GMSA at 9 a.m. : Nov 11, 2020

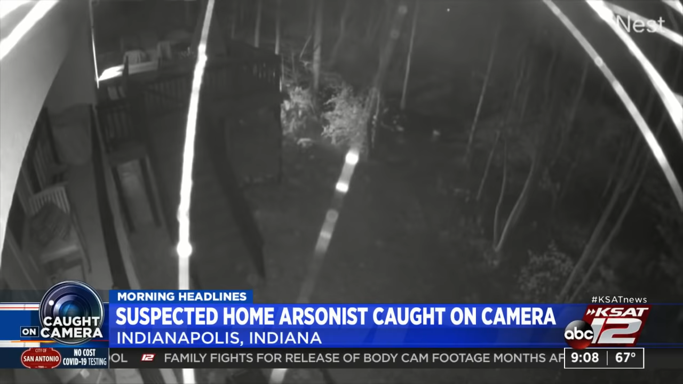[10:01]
The suspect is first seen in surveillance video approaching the back of the home and trying to set the house on fire at 3 a.m. They returned at 3.30 when the fire didn't catch, only this time they watched to make sure the fire burned. The homeowner said they stole my sense of safety and security. About a month before the fire, the couple's wheelbarrow and hammock were stolen. Those items were later found in a field behind their house, the same field where the arsonist ran after setting the fire. They'd also made a report with IMPD recently after fireworks were pointed towards their home.